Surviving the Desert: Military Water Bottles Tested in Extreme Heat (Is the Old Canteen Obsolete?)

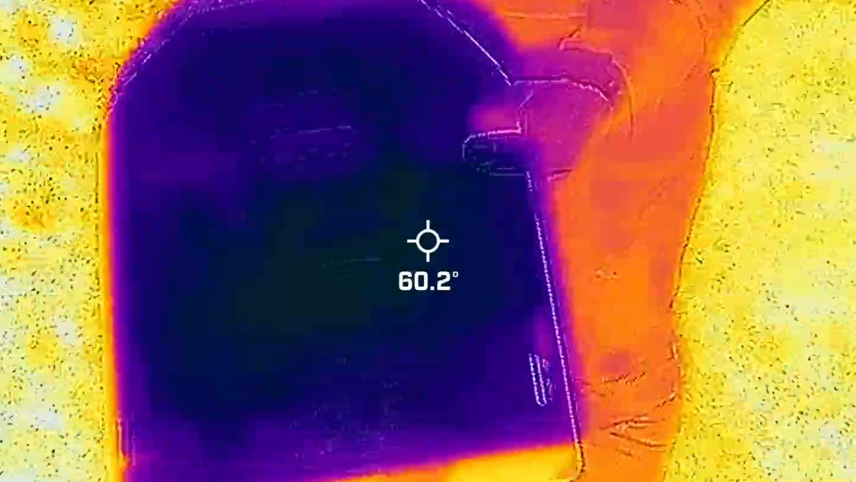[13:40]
our equipment in this video this was also a real world demonstration of ice plate
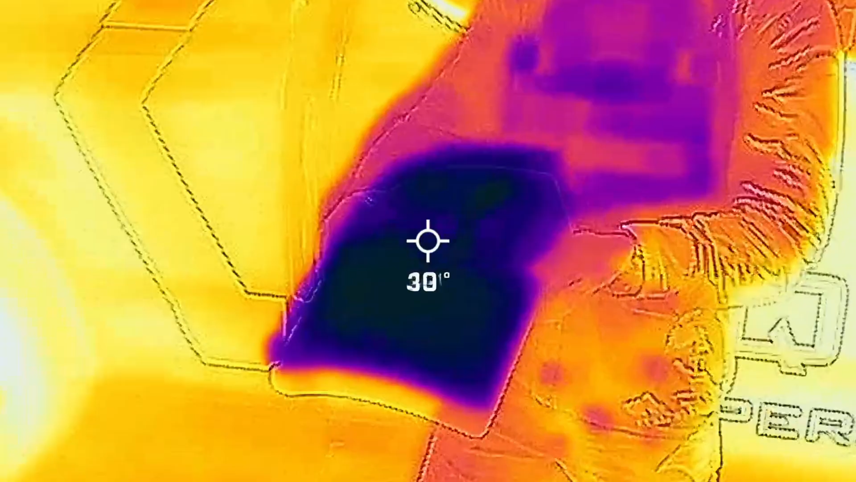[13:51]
a FLIR thermal camera we recorded our front ice plate fresh out of the freezer at
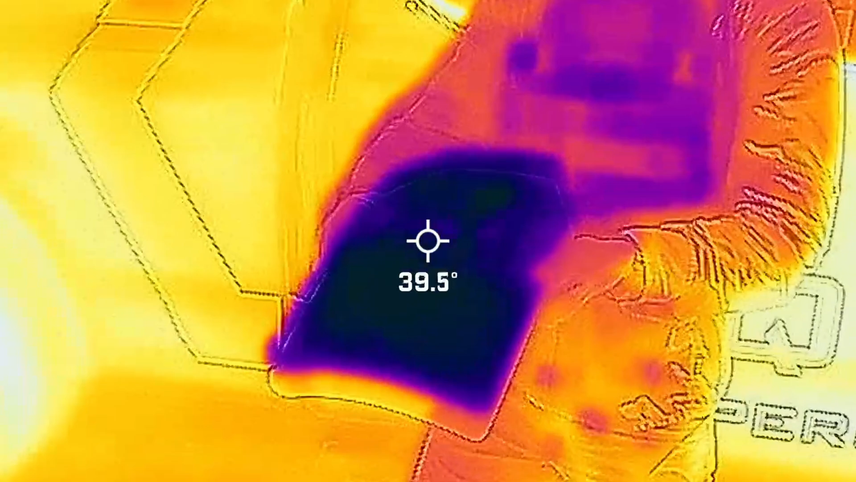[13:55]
39 degrees fahrenheit after
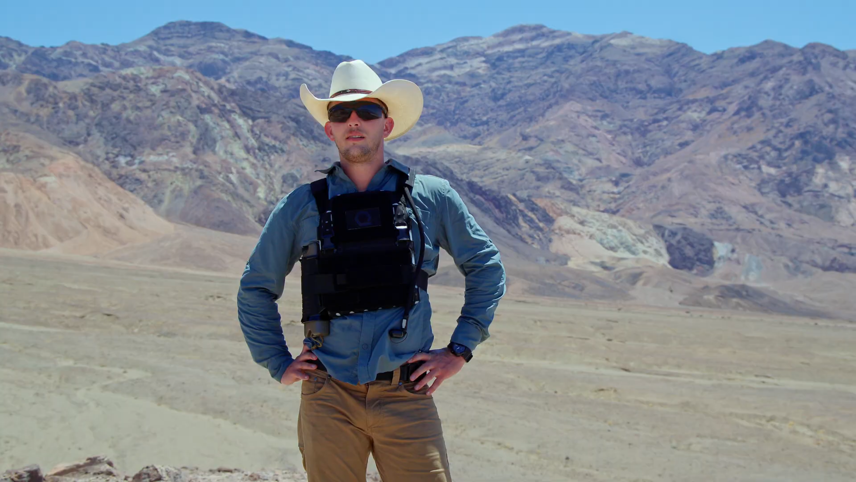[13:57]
90 minutes and direct sun worn inside an ice plate slk gen 3 safety vest
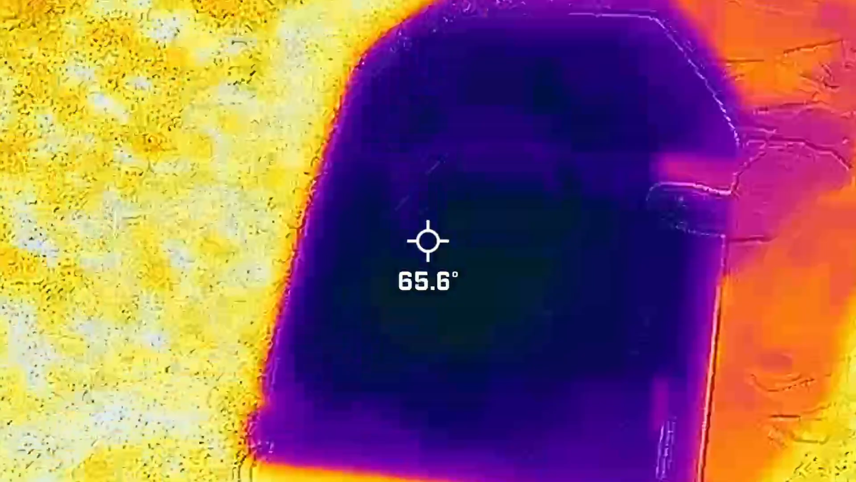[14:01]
it measured 65 degrees fahrenheit a
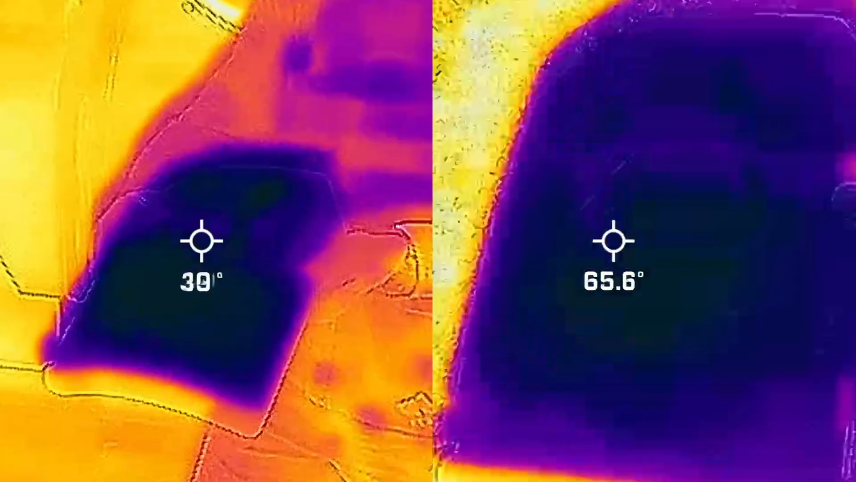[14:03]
26 degree increase under extreme heat